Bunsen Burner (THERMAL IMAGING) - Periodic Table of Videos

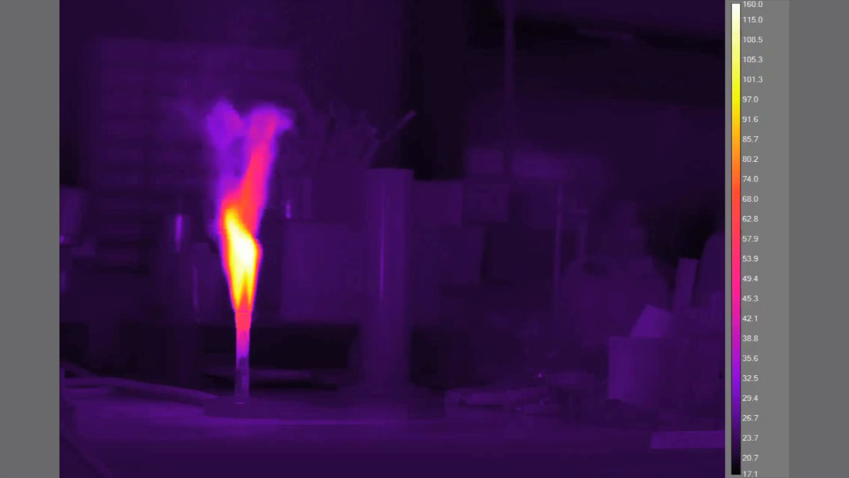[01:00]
There's the mode where the air holes are covered up and
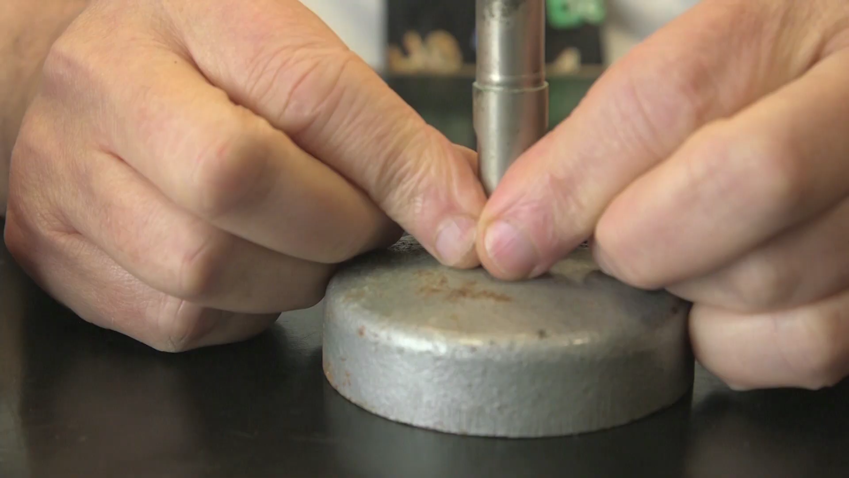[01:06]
you get quite a large yellow wavy flame.
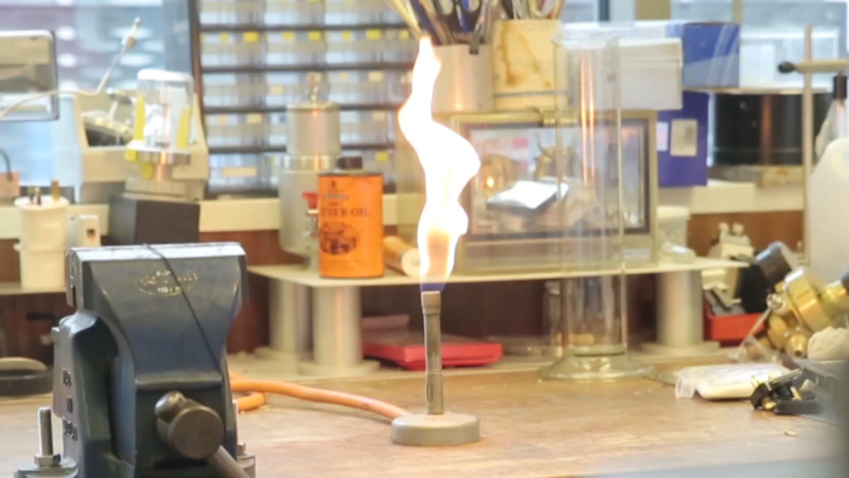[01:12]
The yellow colour is from hot carbon particles which are radiating out heat.
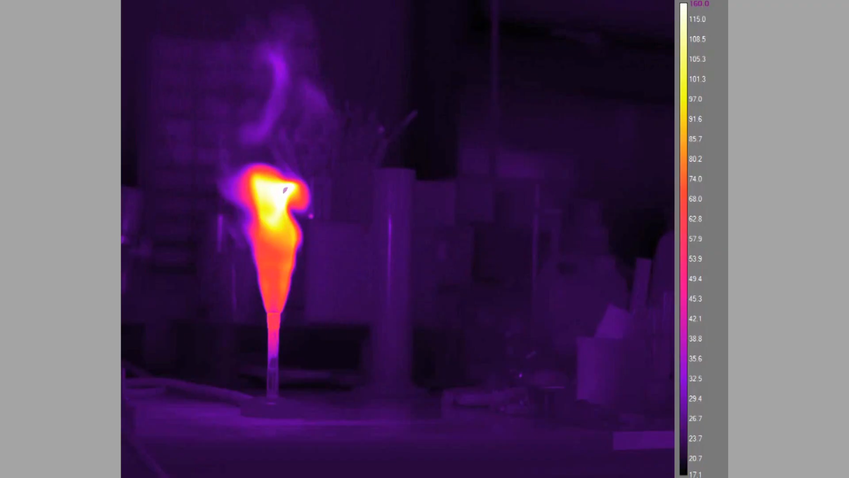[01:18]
In the cooler mode, when you haven't got much air, the gas comes up and catches fire when it comes in contact with air.
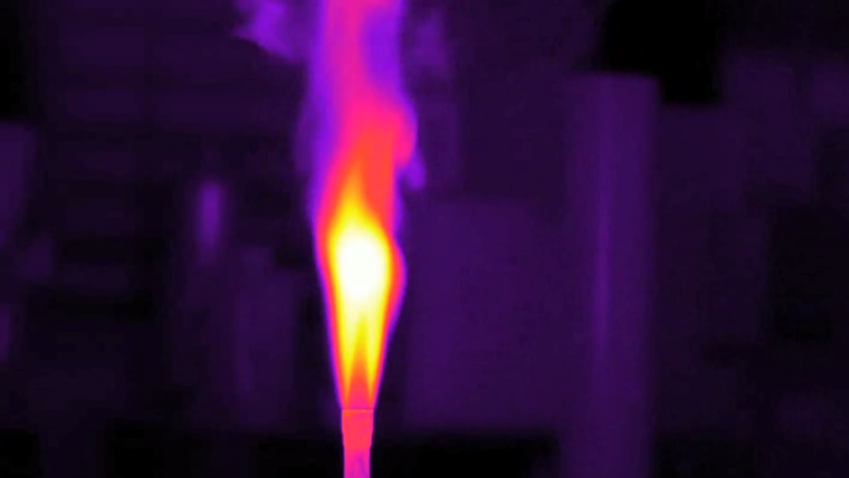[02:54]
is the cool layer of air. It's not cold, but it's still quite hot,
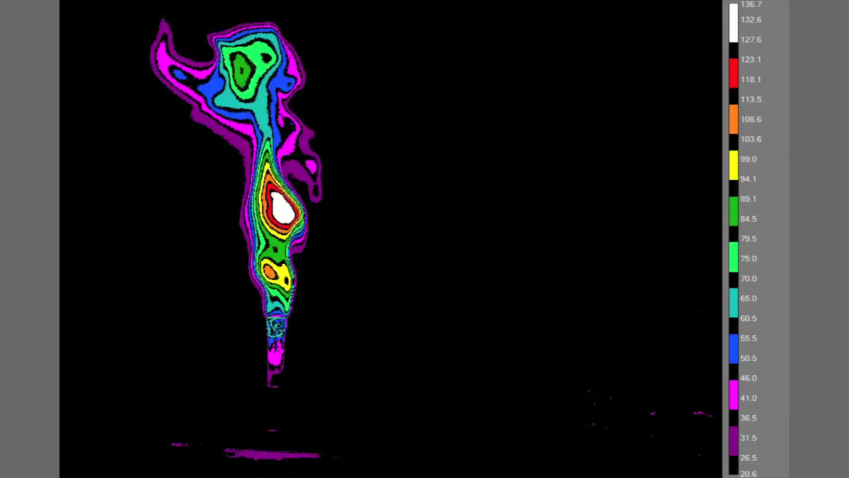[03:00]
but much cooler, that is round the edge of the flame. The other thing is that it's nice to see how the heat moves down the Bunsen burner.
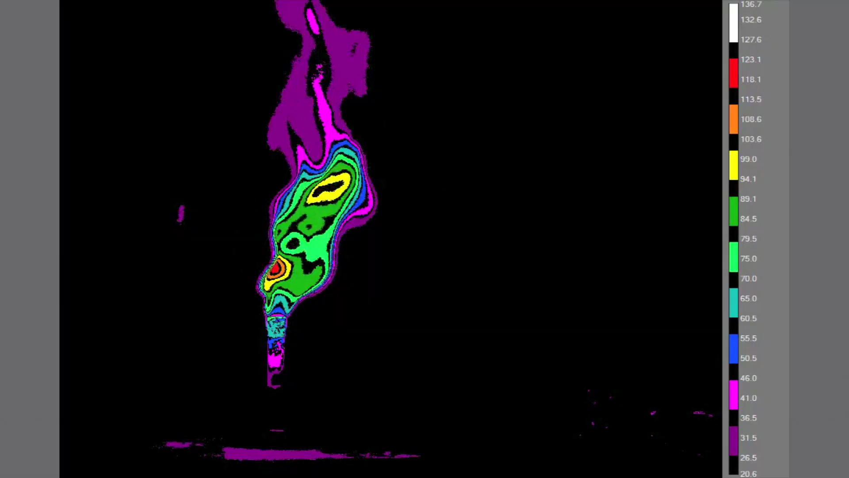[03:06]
Of course, most chemists know,
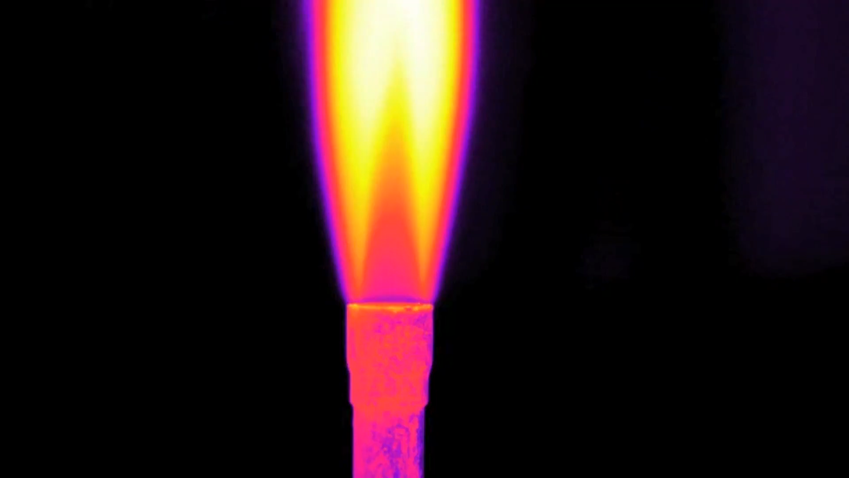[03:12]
or they learn by experience, that when you switch a Bunsen burner off, the top is hot. If you look at the way the Bunsen burner is constructed, you can see that there's actually a double layer of metal.
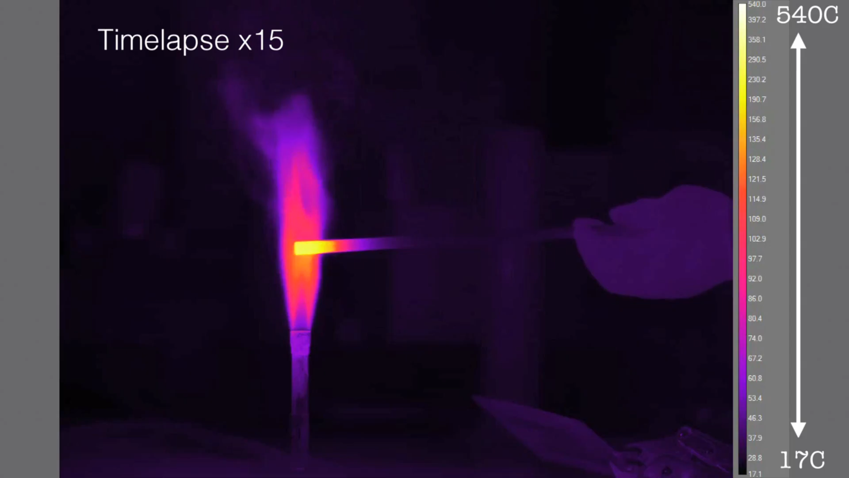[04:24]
And if you watch, you can see how the heat gradually goes along the rod, and the rod gets hotter and hotter.
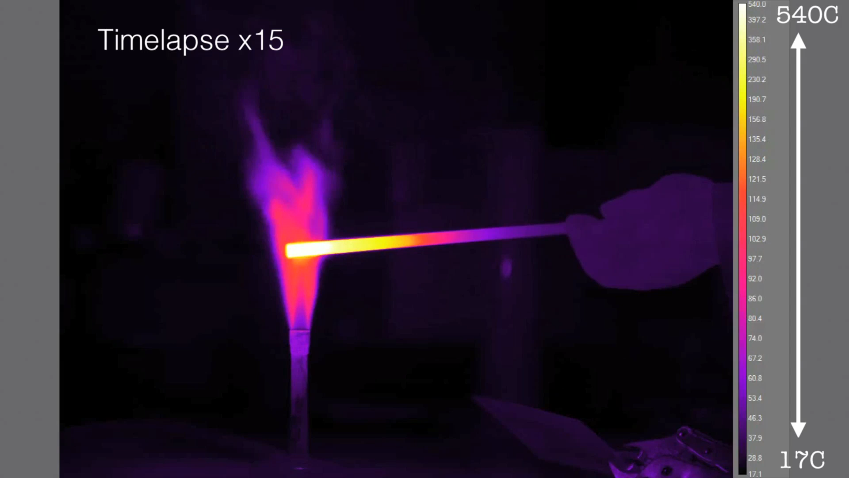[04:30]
And Neil is quite a tough guy, but eventually it got even too hot for him to hold, and he had to put it down in a hurry.
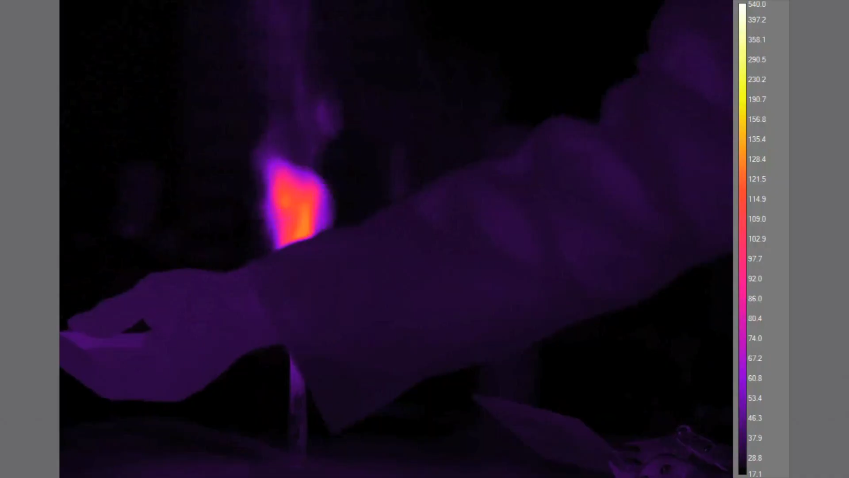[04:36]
But it is a very nice demonstration of how heat can be conducted along rods like that.